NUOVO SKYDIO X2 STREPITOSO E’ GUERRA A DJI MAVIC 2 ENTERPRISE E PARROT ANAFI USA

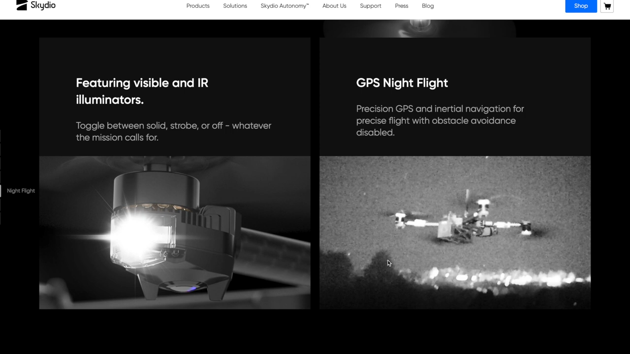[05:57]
sono proprio delle luci che vanno ad illuminare l'ambiente per un volo notturno quindi riesce a creare un illuminazione per quando si vola